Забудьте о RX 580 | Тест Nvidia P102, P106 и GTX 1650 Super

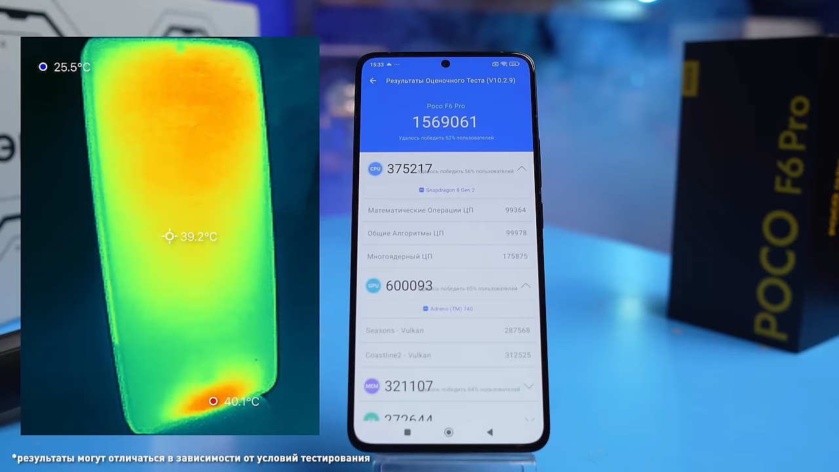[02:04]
On screen: spot 39.2°C, max 40.1°C
градусов смартфон выбивает более полтора миллиона баллов разработчики пишут что технология liquid cool 4.0 системой ice
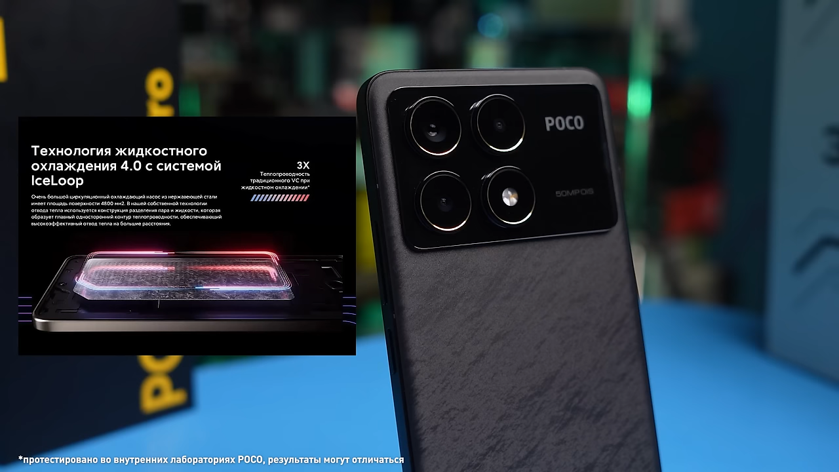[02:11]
loop обеспечивают в три раза более эффективное охлаждение чем традиционные испарительные камеры что
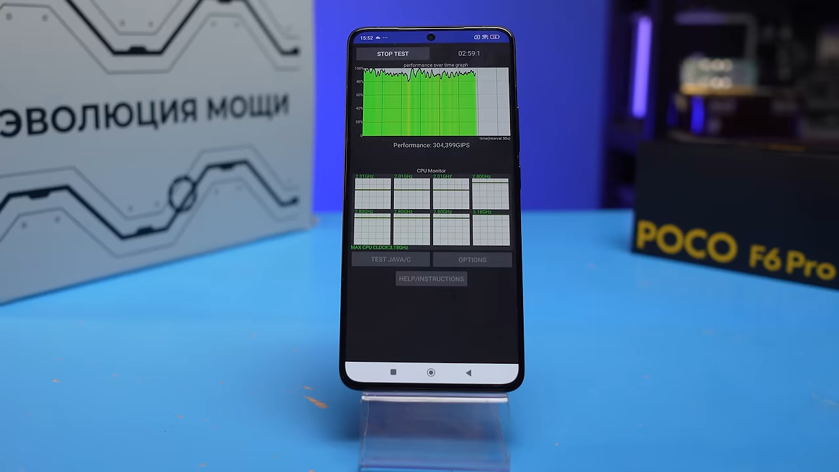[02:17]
ж давайте запустим тяжелый тест троттлинга через пять минут
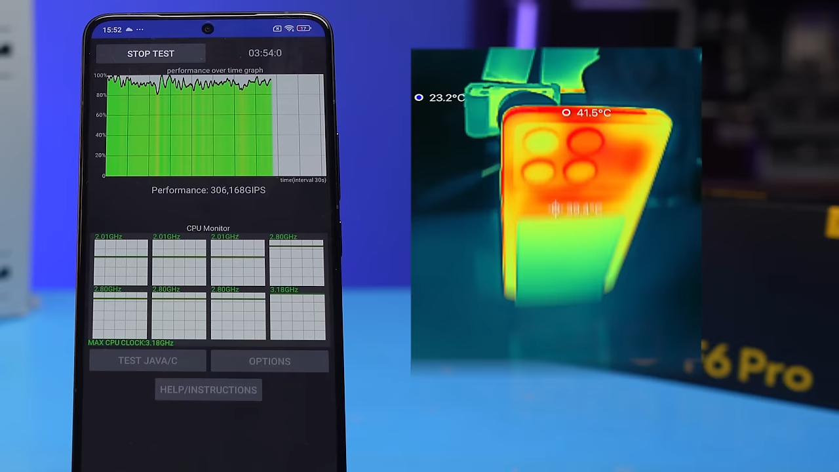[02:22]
сильнейшей нагрузки на максимальной частоте по всем ядрам смартфон нагрелся лишь до 42 градусов
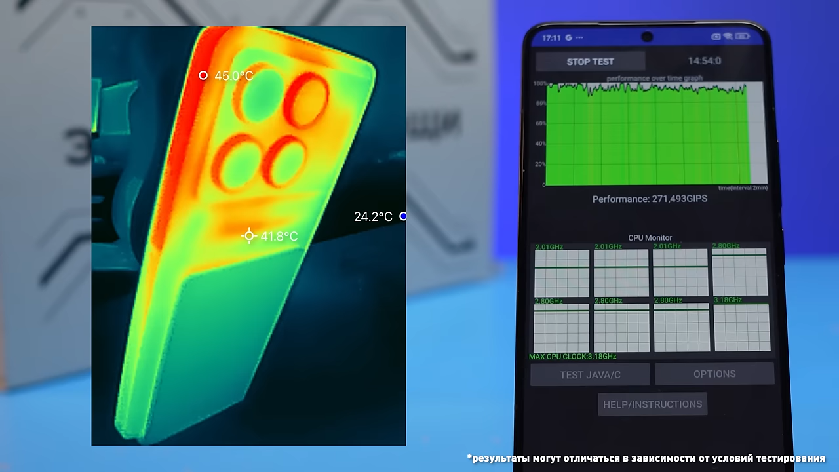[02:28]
On screen: spot 41.8°C, max 45.0°C, min 24.2°C
через 15 минут металлическая рамка нагрелась до 45 система охлаждения не
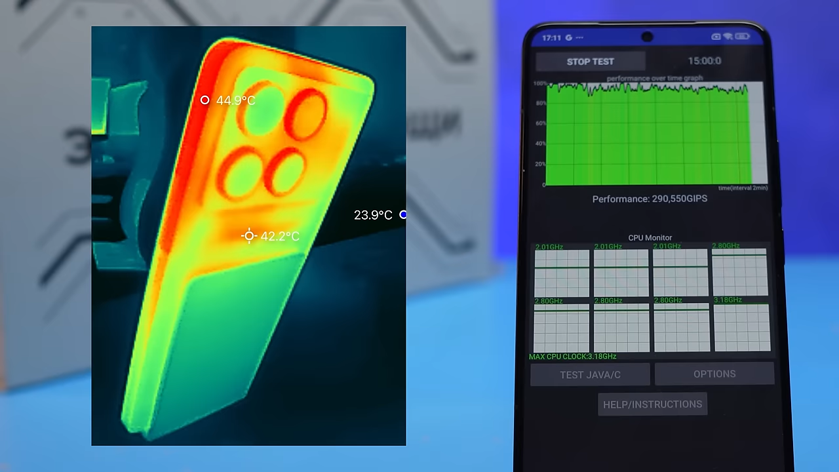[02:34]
подвела давайте
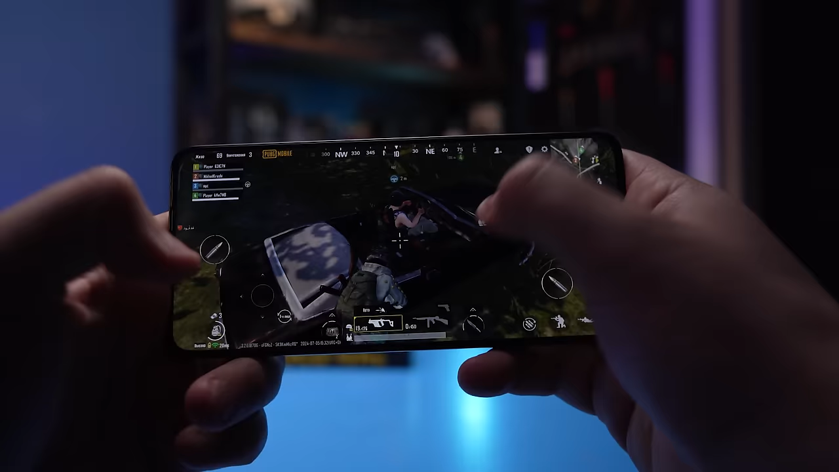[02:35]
посмотрим на нагрев в папке на высоких настройках через 15
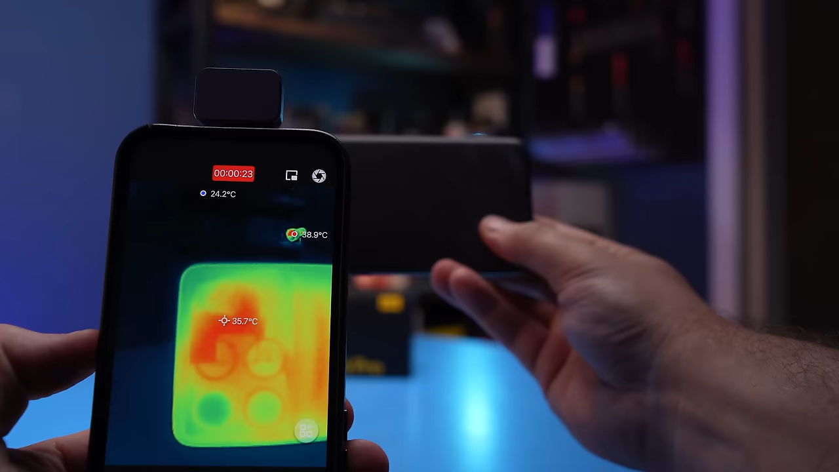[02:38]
On screen: spot 35.7°C, max 38.9°C
минут игры смартфон не нагрелся выше 38 градусов